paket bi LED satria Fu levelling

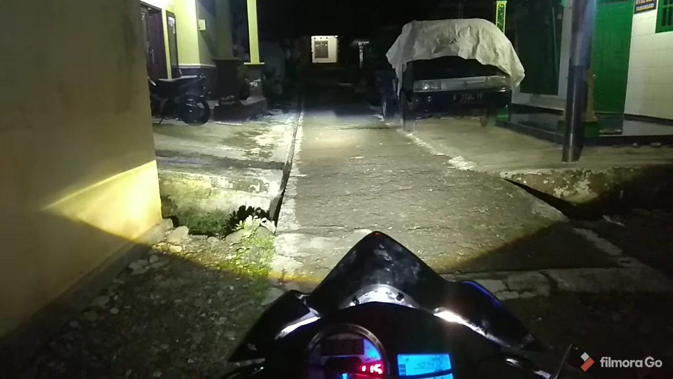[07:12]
Oke, sudah mantap. Kita naikkan kembali. Turunkan. Naikkan. Turun lampu jauh.